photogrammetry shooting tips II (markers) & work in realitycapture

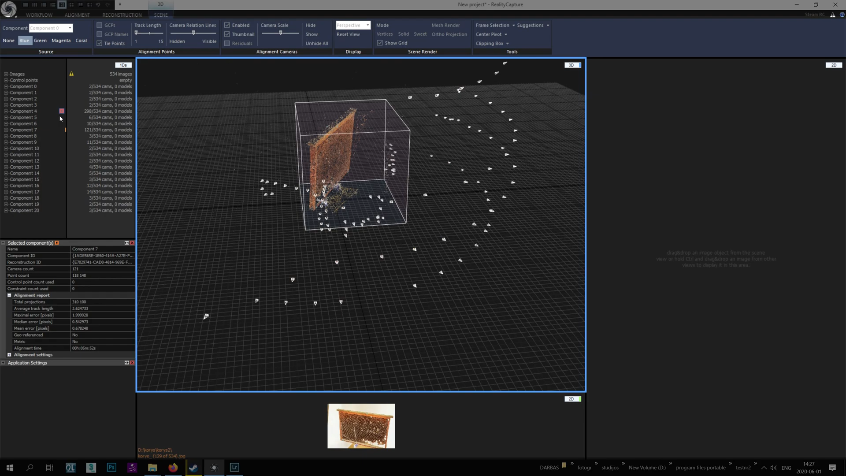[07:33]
And the other component, 230 images.
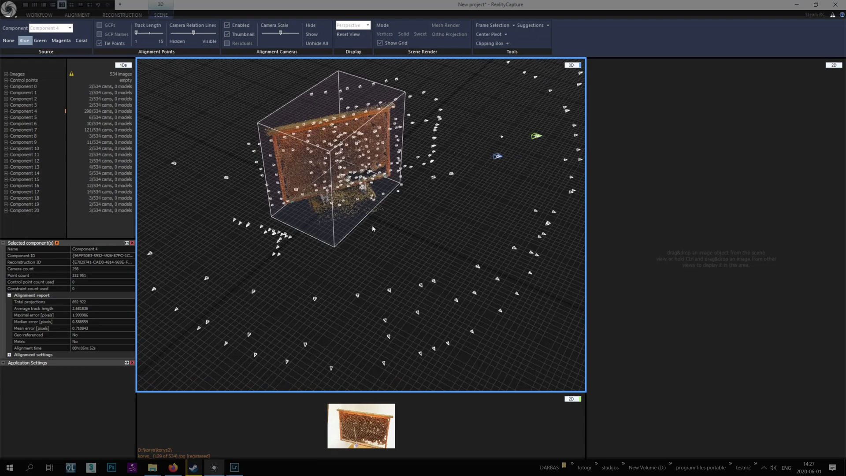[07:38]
It's another side. So, I have a problem. Basically,
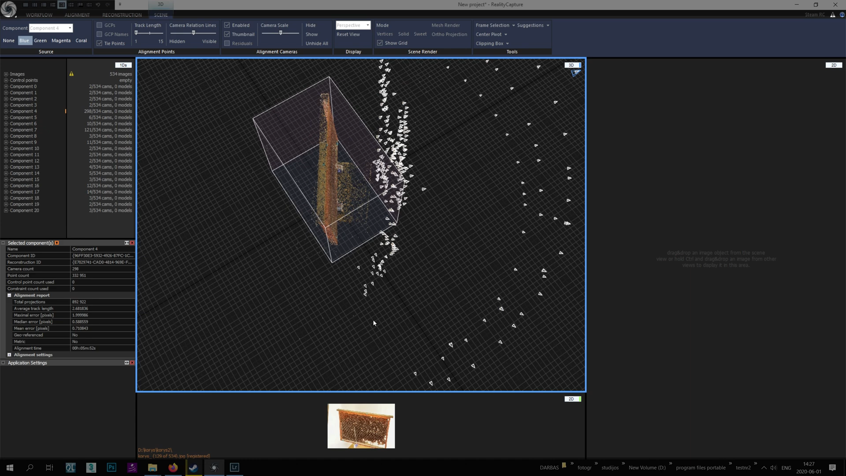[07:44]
my biggest mistake was the connection between two of these sides was not... It just was two big steps when I rotated. So, we'll try to solve this by making points. How's it called? Control points. Now, we'll try to align components together.
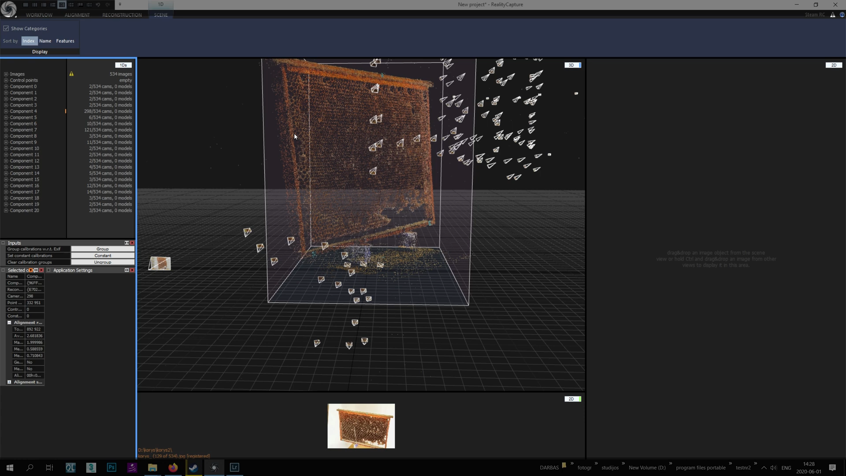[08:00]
So, basically,
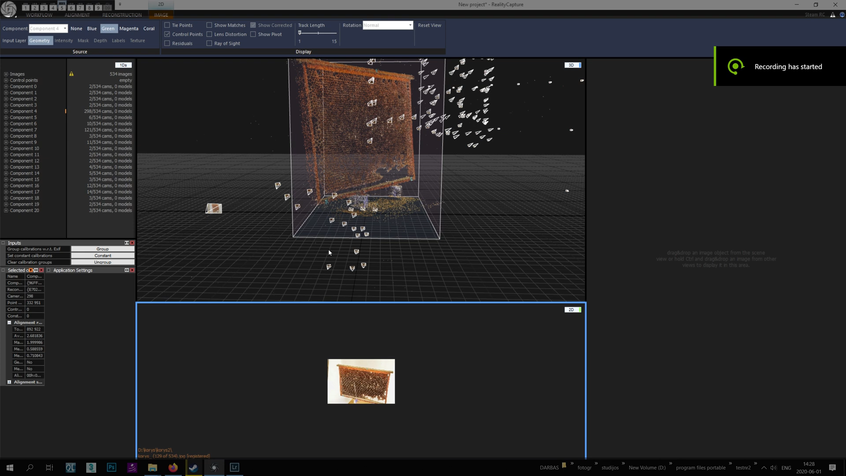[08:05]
we do this by finding images that are used in one collection and in another one. So, let's say here, one with 120 images. I have image... 305.
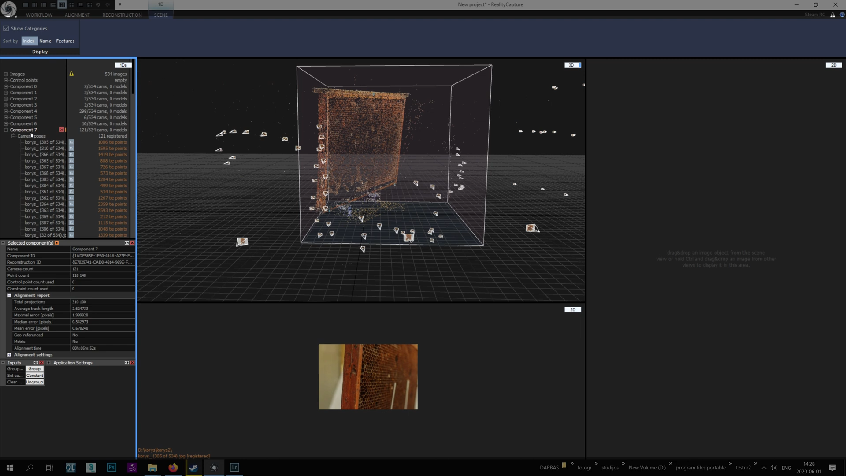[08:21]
And now I have to find the same image that is being used in this component.
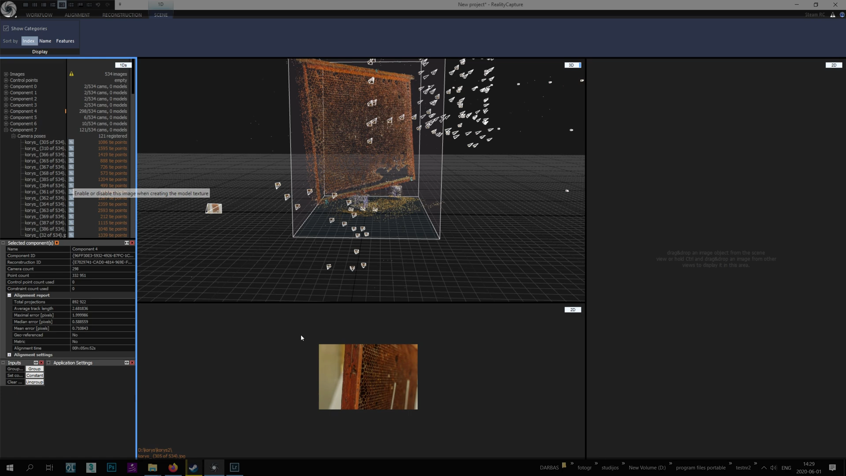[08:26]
So, here I found two images that are, if I'm correct, from two different sets. And, of course, it depicts the same thing. This area here. And this area here.
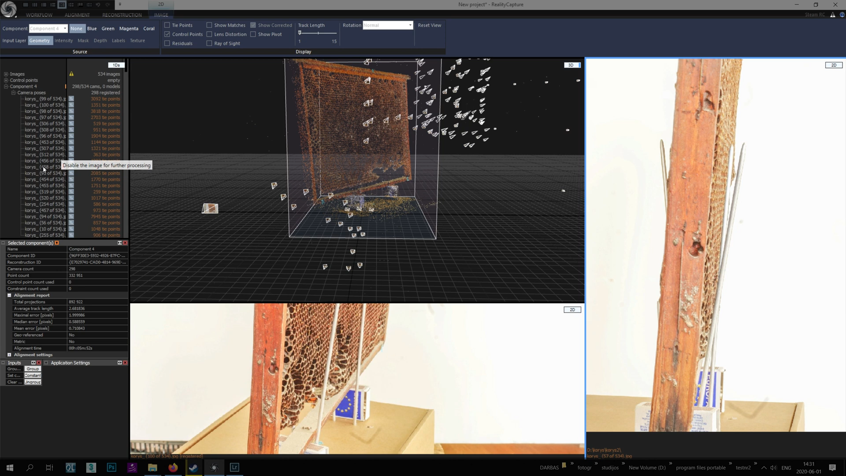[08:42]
So, what we shall do is we create a point. So, control points. Create. And we drag the point. What is the... This point here. Now I do, again, same thing here. And I have two images connected. And I'll try to find more images. And mark, same way, points like this. Of course, probably should have at least three points connecting one model.
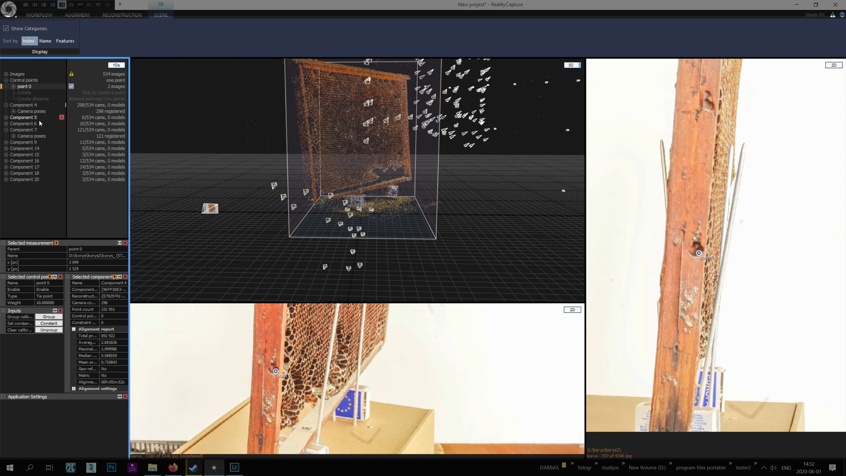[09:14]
I mean, two components. And I just find one more image. Drag it here. And you see Relative Capture immediately recognize that these images also use the same point. So, I'll just add them. And you see it has 0.1 pixel distance, 0.3. So, it's pretty okay. But, if you have bigger numbers, it means something is wrong. Maybe you aligned it not properly. Or, I don't know.
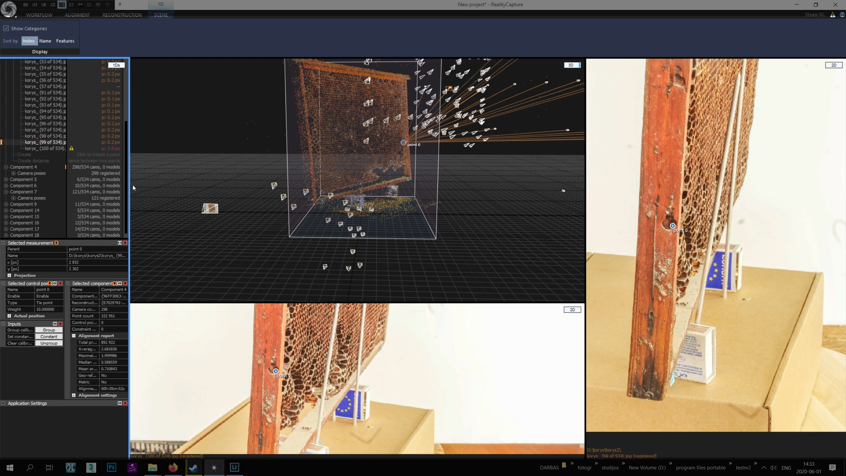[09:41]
Something else. But, probably it's not enough of one point. I'll have to work adding more points.
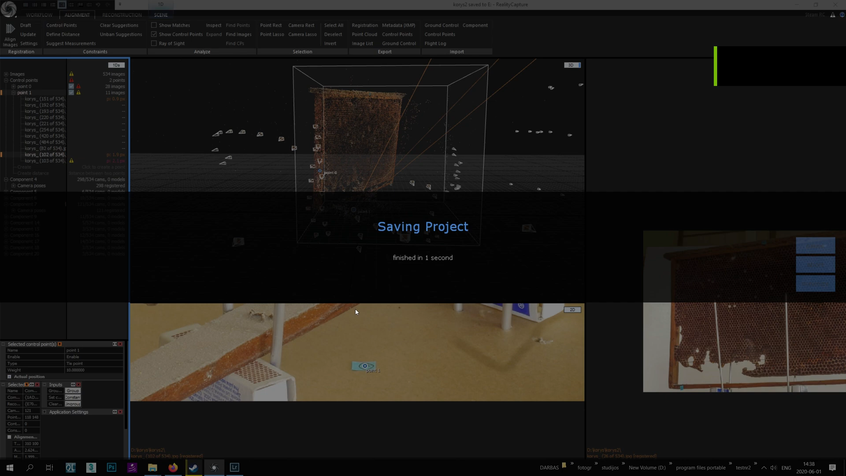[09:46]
So, now I have two points. Maybe it's not enough. But, just quickly show how to align these two. If they will work. You would go to Alignment. Settings. And here, under.
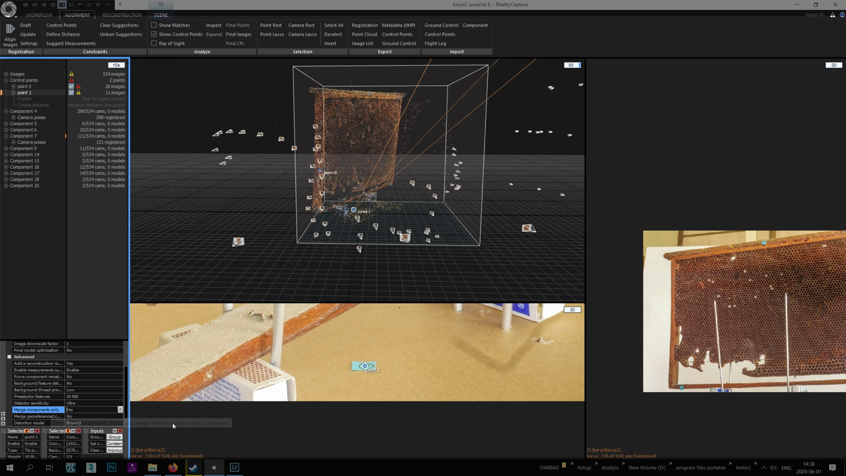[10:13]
Merge components only. It says no. You make it yes. And hit play again. Align images. And we see one more group. One more component.
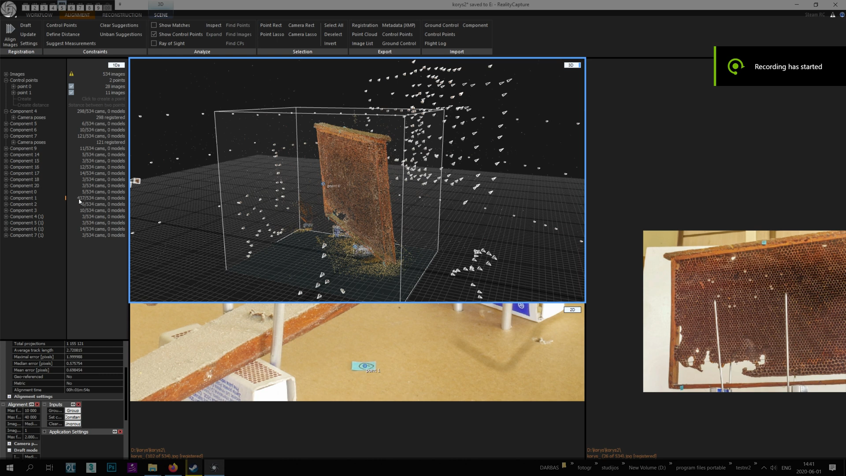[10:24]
With 400 images. So, my 200 plus 100. 300 plus 100. Managed to be aligned. You see cameras from both sides.
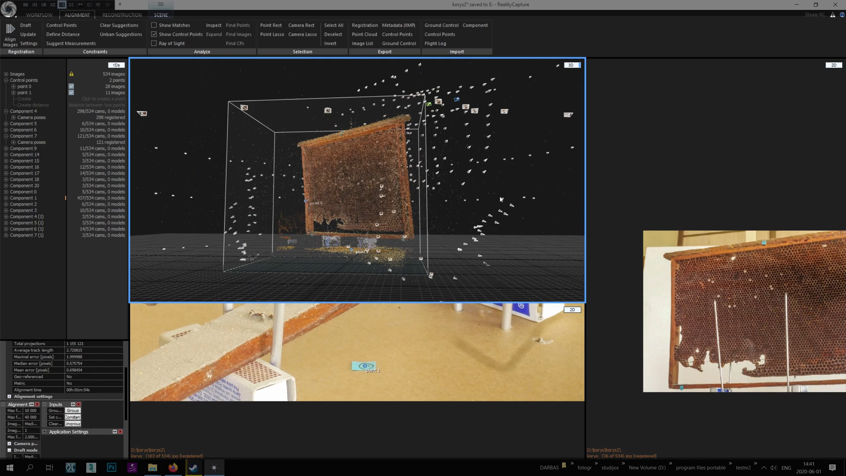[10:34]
Which is a success. It's enough of two points in some case. But, I guess. The lesson from here. Is that this point was very important. Because it was. You should try to kind of anticipate the problems. You know. It will be easy. To. Reconstruct.
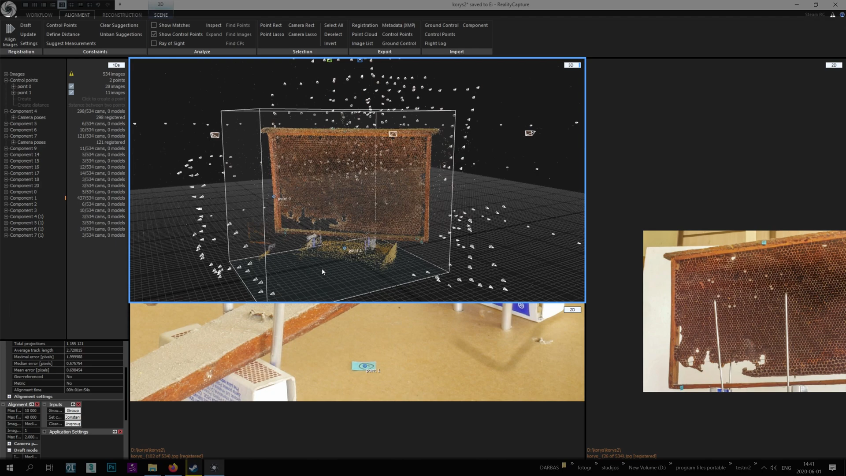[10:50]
Object. You know. This side. And it's always hard to have these harsh corners. So, again. My mistake. Not. You see. Cameras are not aligned. Also. Depth of field.
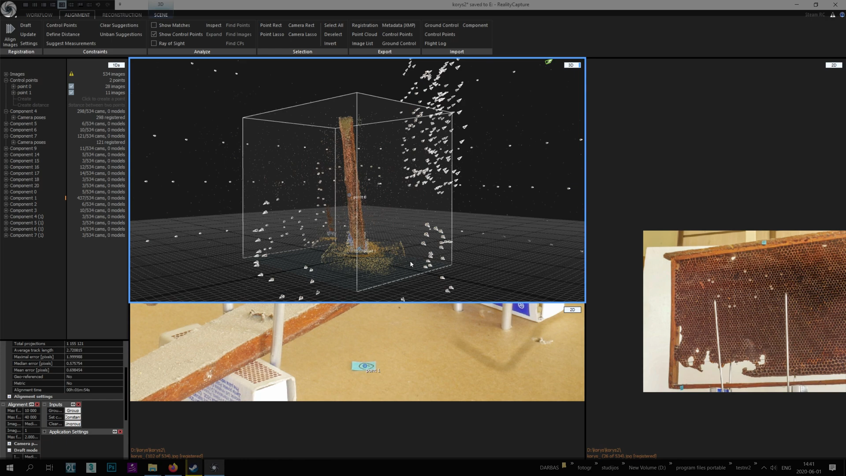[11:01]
Also. Played a role in this. So, I should anticipate it. And I should try to make some points. Visual points. Like this.